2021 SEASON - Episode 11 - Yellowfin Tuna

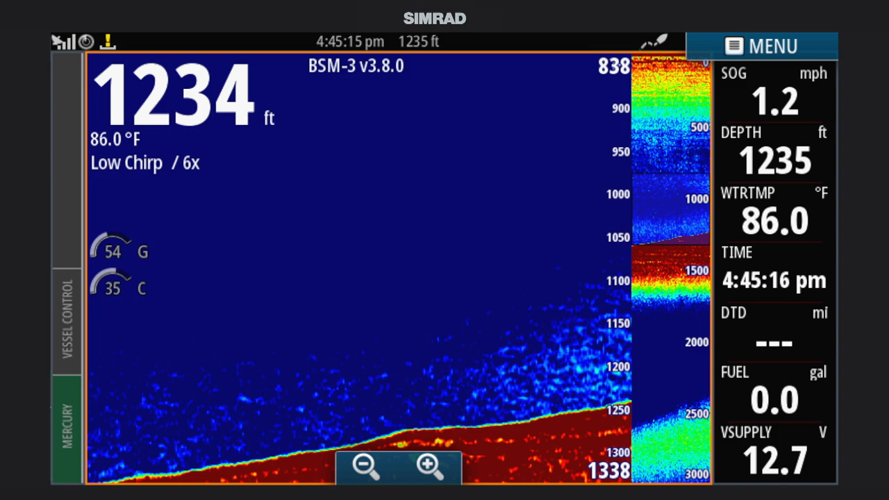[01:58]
On screen: water 86.0°F, speed 1.2 mph
And you can zoom in, analyze it more, but for the most part,
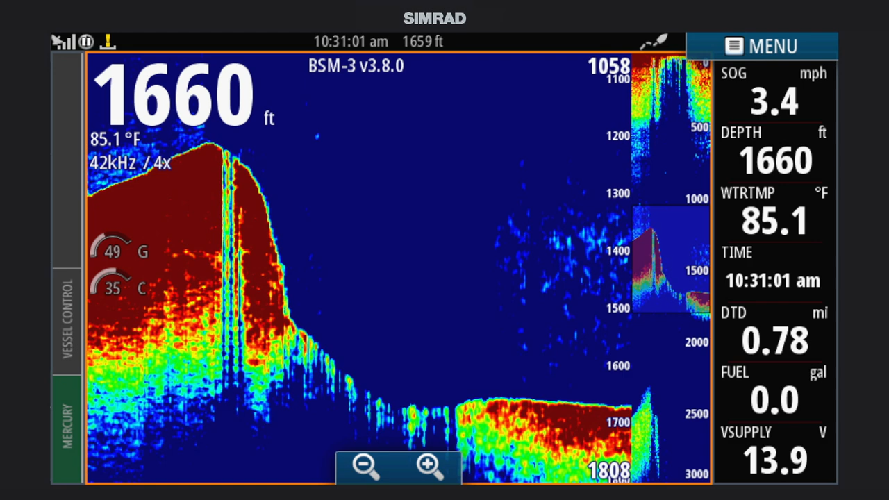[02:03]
On screen: water 85.1°F, speed 3.4 mph
you keep it from zero down to the bottom to see if there's any fish that you may mark within the water column. That's very, very crucial.
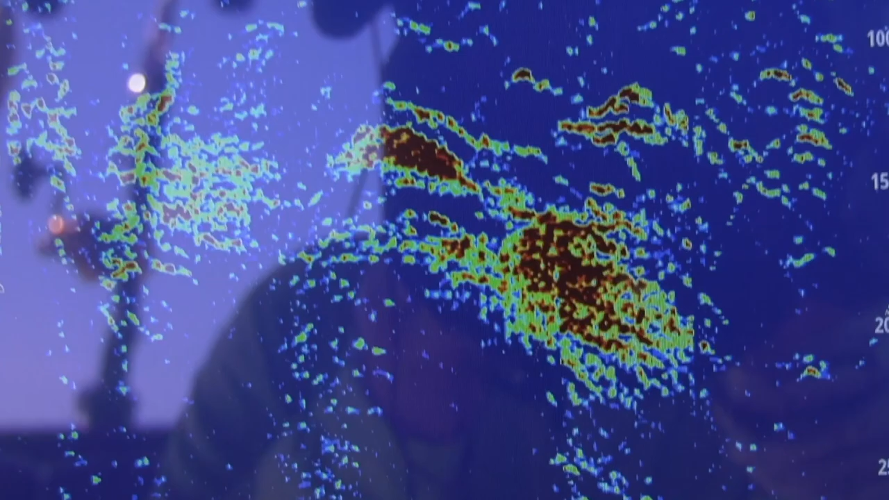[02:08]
Is locating any kind of a surface temperature break or an edge? And you have the Roffers fishing forecast analysis to consult, but you also have from Sirius XM, their fish mapping,